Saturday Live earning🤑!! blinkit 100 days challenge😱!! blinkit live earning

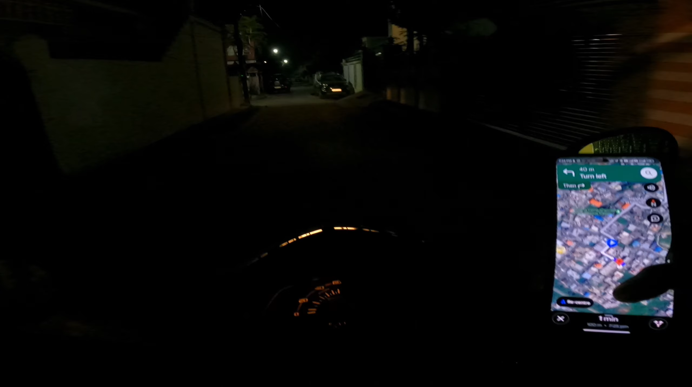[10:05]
चलो भाई पहुंच तो गए इस ऑर्डर की लोकेशन पे।
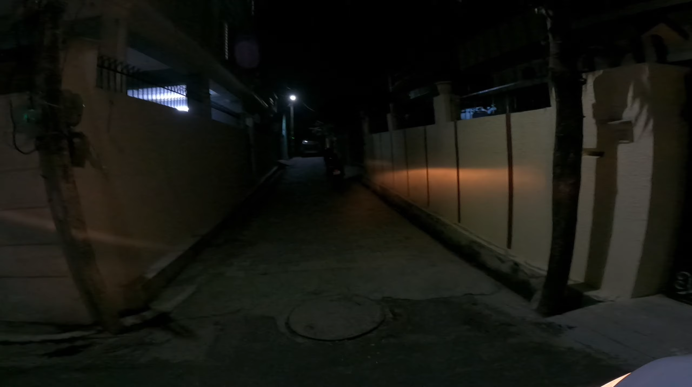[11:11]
वाइट वाली बिल्डिंग तो दिख रही है मेरे को, जिसमें थर्ड फ्लोर है।
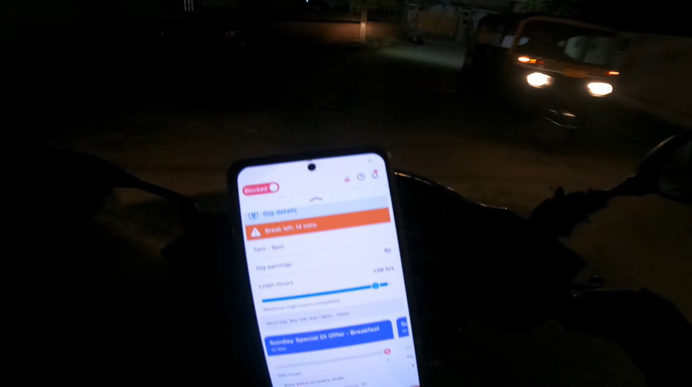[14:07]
भाई 85 रुपये मिले हैं इसके मेरे को, 4.9 किलोमीटर के। चलो ये अच्छा है।
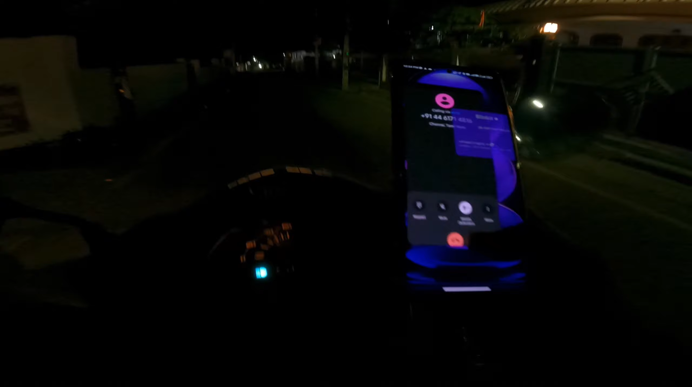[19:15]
चलो जी गाइस पहुंच चुके हैं हम लास्ट ऑर्डर की लोकेशन पे, और ये भी कैश का ही ऑर्डर है तो चलो कोई दिक्कत नहीं है, घर तो आ ही गए बन, मतलब लोकेशन पे तो पहुंच ही गए कस्टमर की।